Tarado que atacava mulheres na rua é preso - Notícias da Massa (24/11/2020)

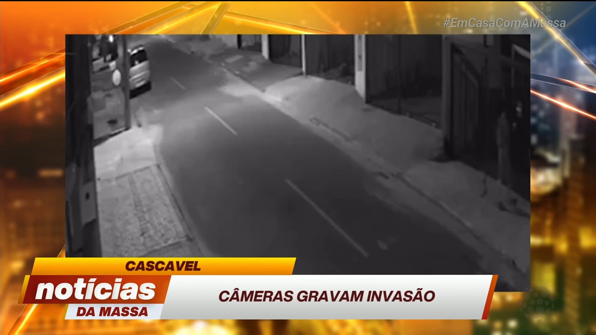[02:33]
Nas imagens, é possível ver pelo menos dois homens. Eles mexem no portão e entram no imóvel pela porta da frente e também pelos fundos.
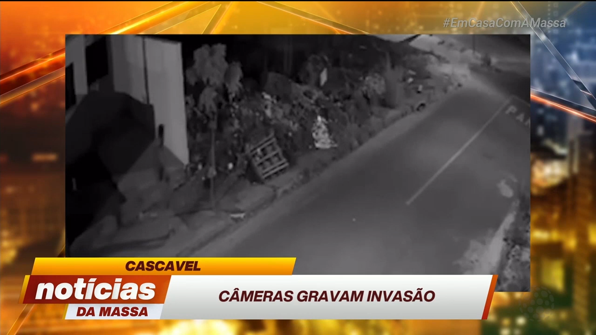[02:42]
Os suspeitos teriam roubado vários objetos, dentre eles uma televisão, um notebook, uma caixa de joias e um celular. Os suspeitos ainda não foram localizados.